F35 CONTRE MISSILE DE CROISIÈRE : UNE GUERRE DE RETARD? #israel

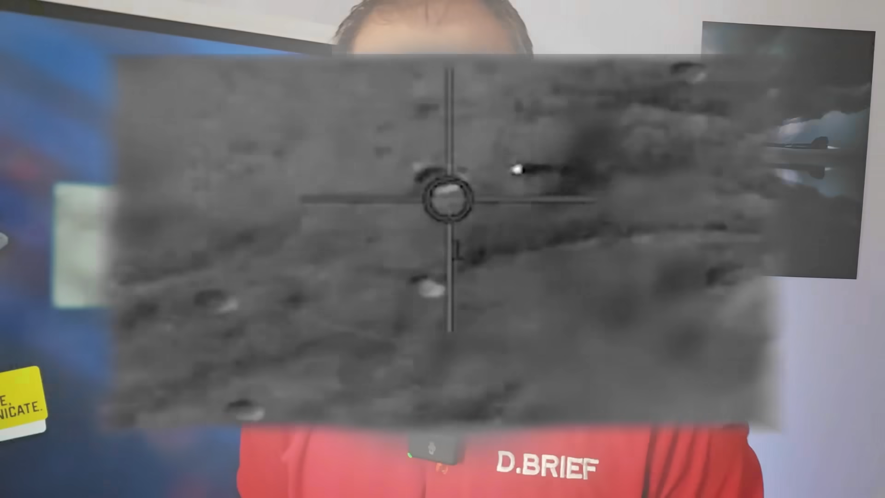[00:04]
Bonjour à tous, aujourd'hui il est question de la destruction d'un missile sol-sol, probablement en provenance du Yémen, par un F-35i, un F-35 israélien.
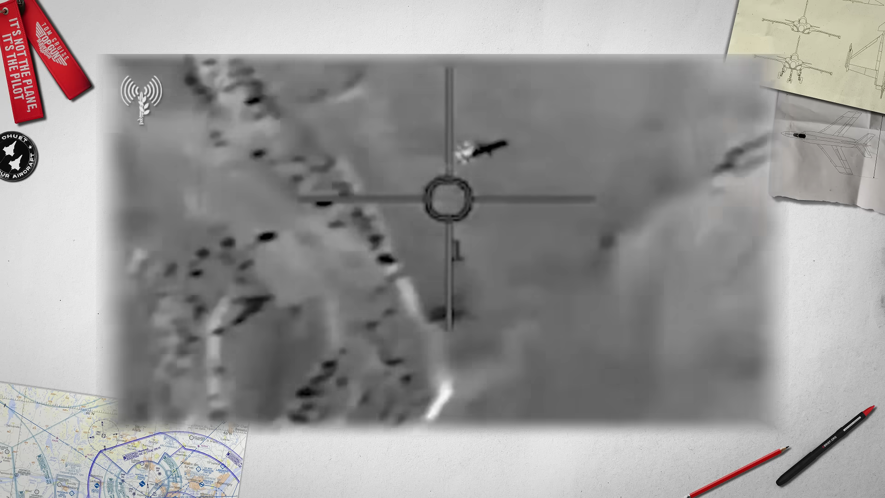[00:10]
L'armée de l'air israélienne a sorti les images il y a maintenant quelques jours.